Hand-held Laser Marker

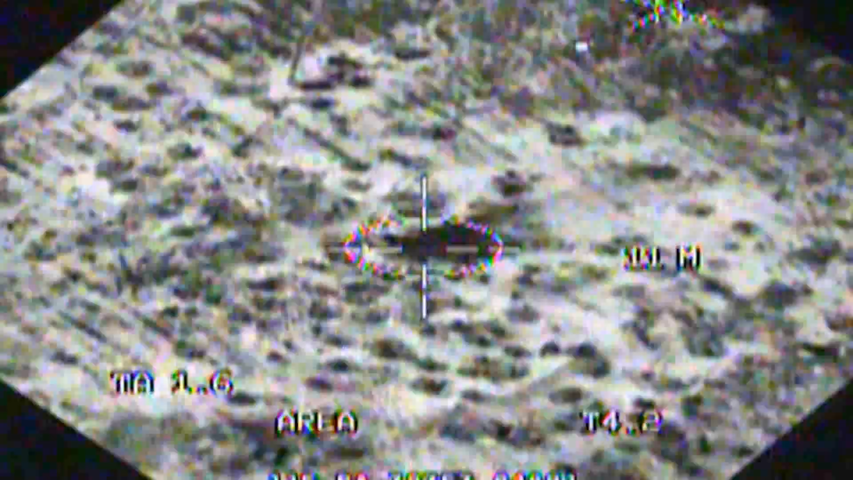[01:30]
Weapons away, 23 seconds. So you shoot it out of the target, the bomb sees it, guides to it, and it's a really accurate way to employ munitions.